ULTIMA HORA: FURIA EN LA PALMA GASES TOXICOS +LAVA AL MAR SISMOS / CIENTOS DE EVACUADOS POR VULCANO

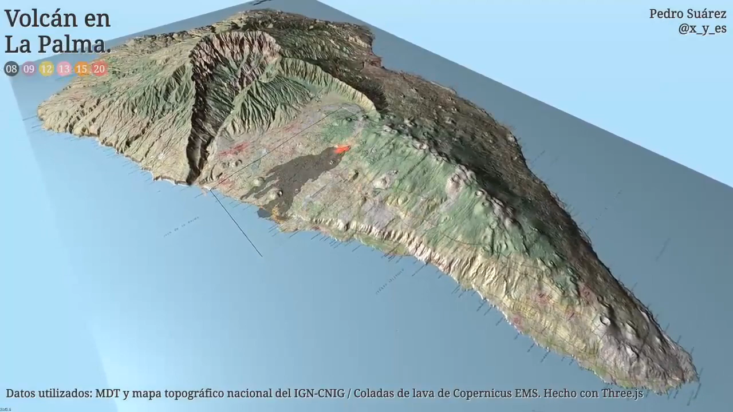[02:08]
tierra nueva se ha tomado cada vez la isla crece más hay